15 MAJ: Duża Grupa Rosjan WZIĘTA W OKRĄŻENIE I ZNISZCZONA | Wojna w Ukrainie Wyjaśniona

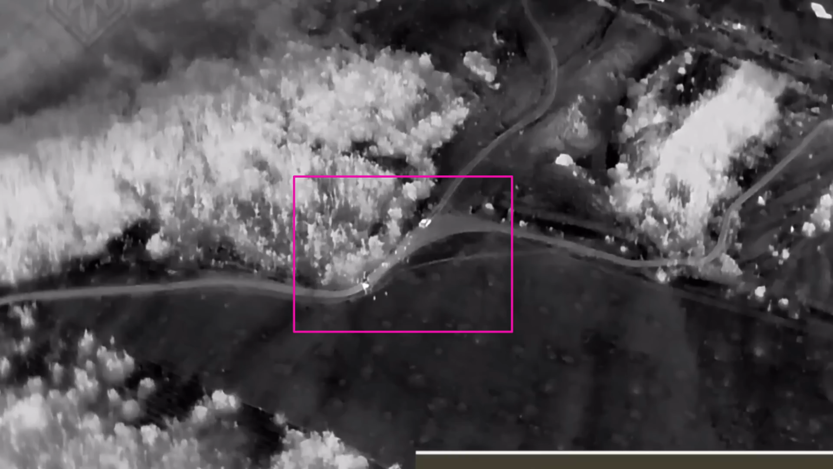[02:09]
Inne nagrania pokazuje, jak operator drona zauważył w nocy drugi konwój wsparcia,